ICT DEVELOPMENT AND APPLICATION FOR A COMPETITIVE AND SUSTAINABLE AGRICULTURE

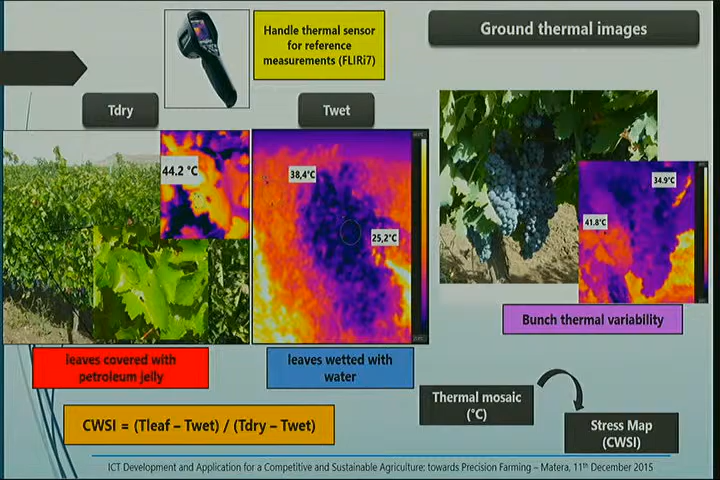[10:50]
La variabilità termica è importante in vigneto, questo è un caso sul grappolo, per esempio sono due grappoli adiacenti, quindi della stessa pianta, eppure a livello della stessa pianta la parte irraggiata raggiunge temperatura importante e la parte in ombra dista quasi 6-7 gradi di differenza,
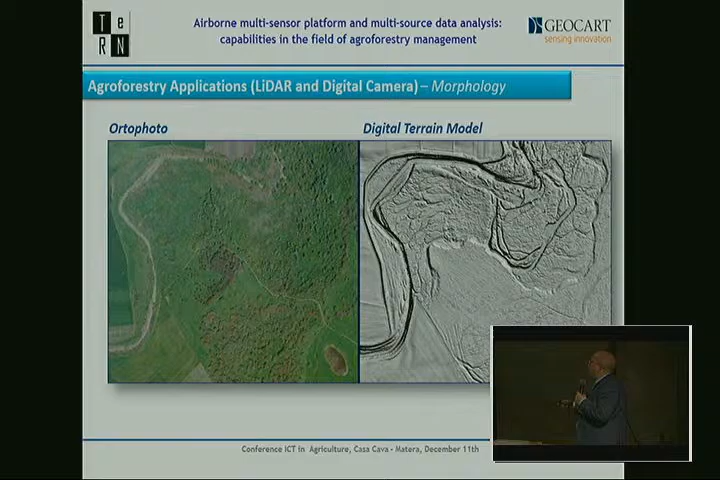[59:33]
Qui sono assolutamente invisibili. Qui le riusciamo a vedere nitidamente. Ecco, questa è un'immagine per me molto carina.
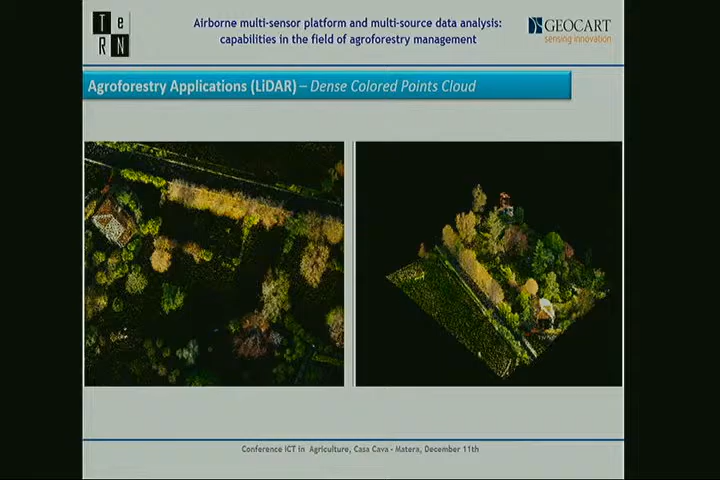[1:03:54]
Si riesce ad acquisire anche densità più spinte ma poi hanno il difetto, i dati LIDAR, di diventare piuttosto intrattabili quando sono molto pesanti i blocchi. In questo caso abbiamo la descrizione della vegetazione come abbiamo visto anche prima veramente in maniera nitida.
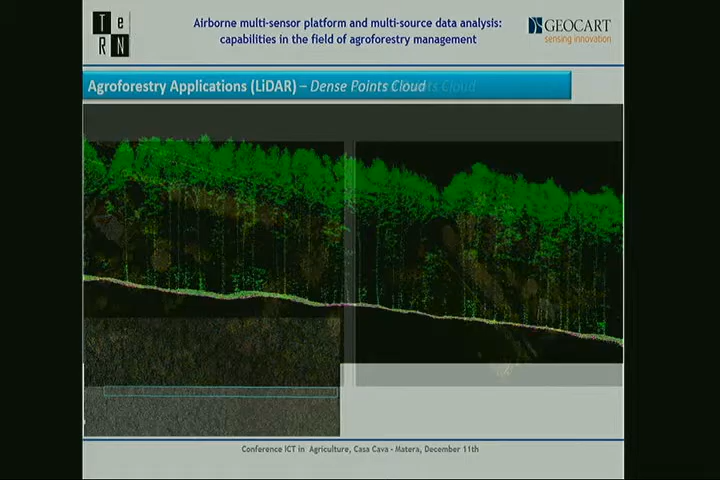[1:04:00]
In questo caso vediamo una sezione di un bosco dove si riesce a vedere
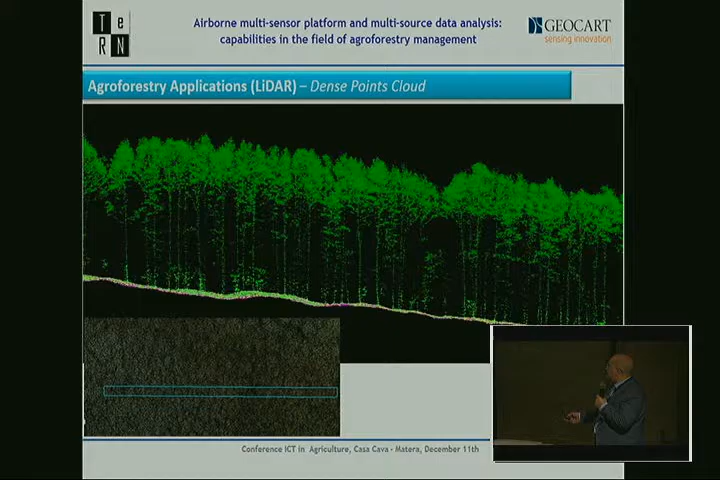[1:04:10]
abbastanza nitidamente il fusto e da questo ovviamente si possono andare a fare delle misure, dei calcoli in ambito forestale.
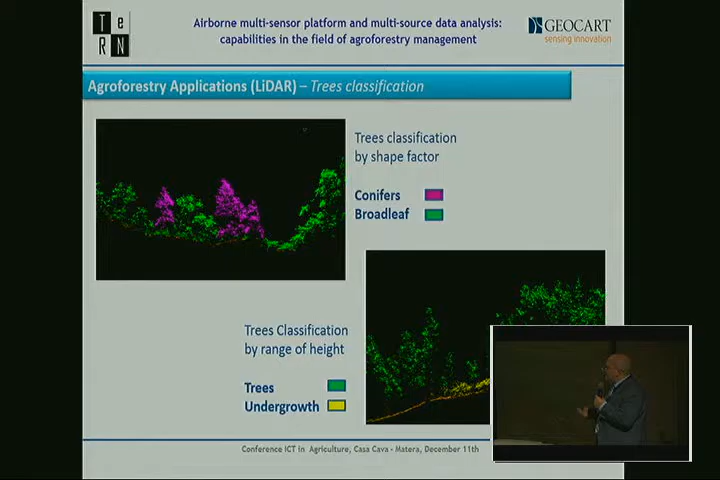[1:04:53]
quello che è il sottobosco cosa abbastanza importante quando si parla di temi incendi per conoscere le quantità di combustibile disponibili in un momento in cui si scatena un incendio. Ovviamente con degli algoritmi disponibili è abbastanza